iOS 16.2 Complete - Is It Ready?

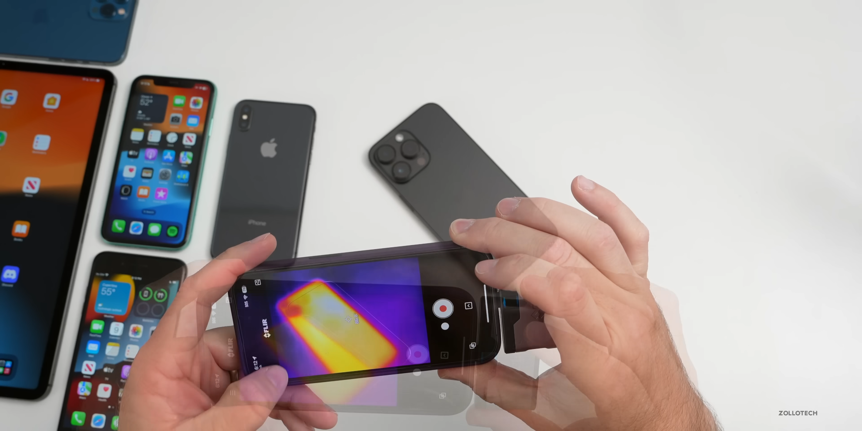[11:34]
it over to celsius it's celsius in the hottest area here you'll see we hit 32 degrees celsius in one spot but i'm seeing it mostly around 31.5 or so so in general it's staying fairly cool for me and it's cool to the touch but just something